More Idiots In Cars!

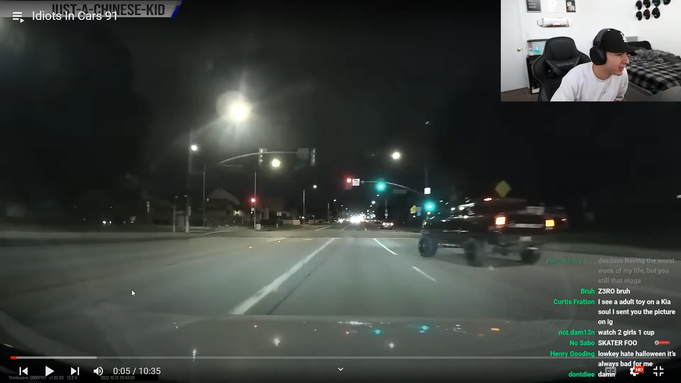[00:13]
I think he was trying to get into the left lane to turn left Or nah,